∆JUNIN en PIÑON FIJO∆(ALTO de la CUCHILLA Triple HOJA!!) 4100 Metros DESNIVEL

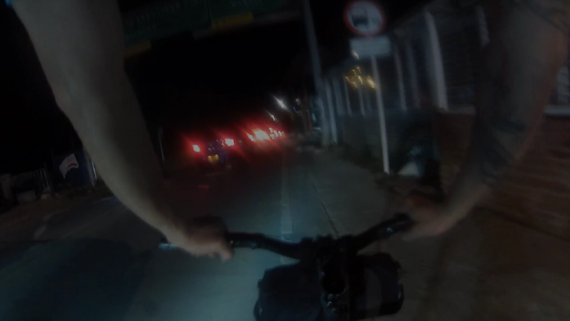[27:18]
Ya prácticamente ya acabé este reto. 200 kilómetros, 5000 de desnivel.
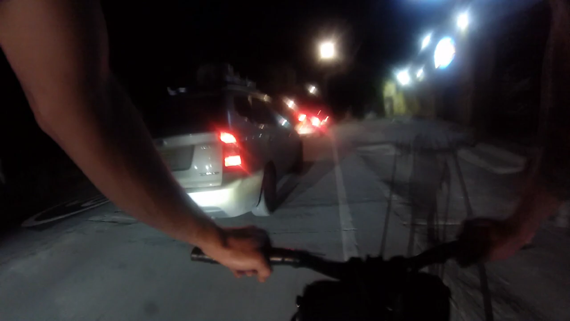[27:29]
Como 5000 o 4000. ¿Está bien? Vean ese trancón. Así es más complicado bajar con tanto trancón, porque lo obliga a uno a ir súper sostenido.
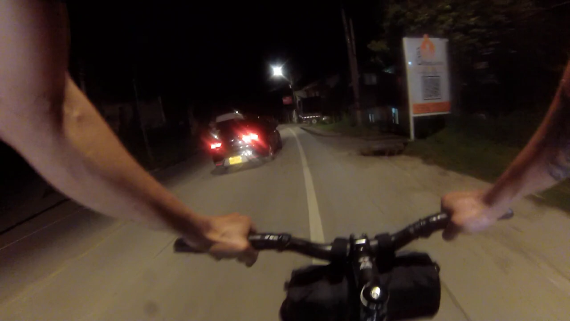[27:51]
¿Qué les cuento? Pues la ruta,
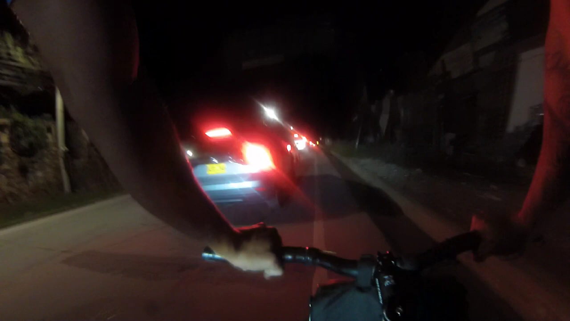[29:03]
Y pues me imaginé que iba a estar esto así, porque desde la calera está el trancón. Sí, porque baila.
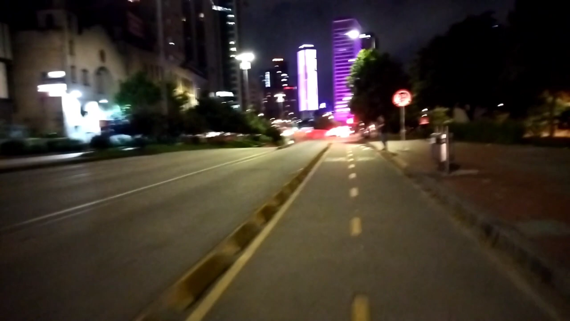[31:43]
Muchachos, pues para terminar el video los dejo con una vista del centro de la ciudad de Bogotá.